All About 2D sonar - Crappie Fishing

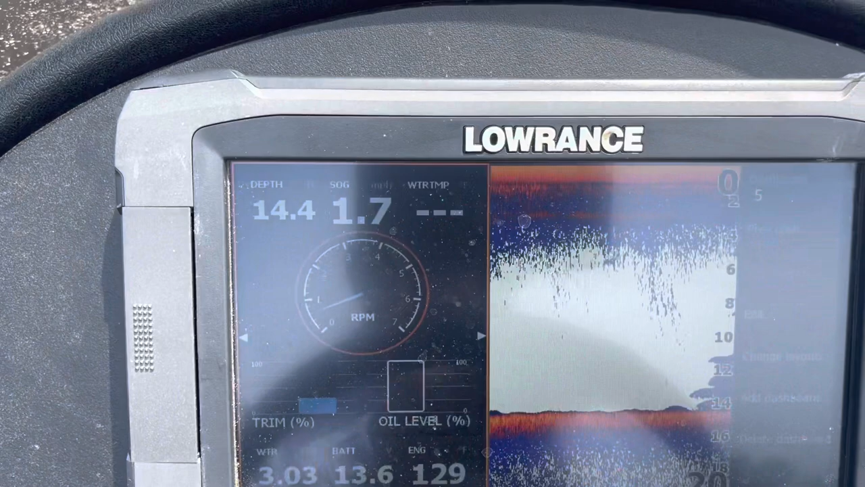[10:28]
There's still some good fish over top of it.
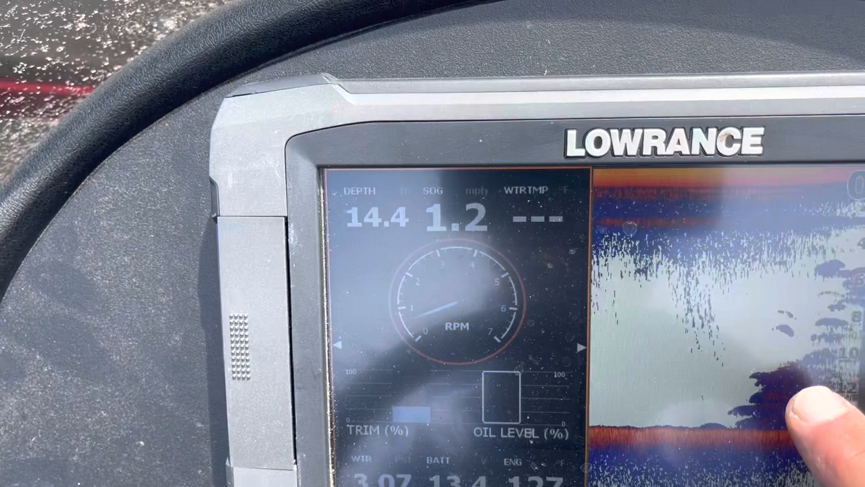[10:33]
On screen: speed 1.2 mph
Look at that. Good looking pile. There's fish in there.
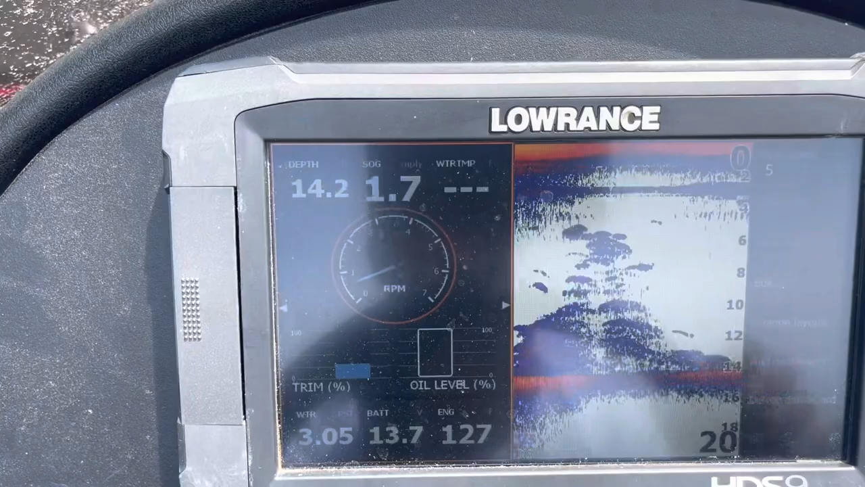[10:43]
I just told you there was big ones around. These brush. Just hanging out.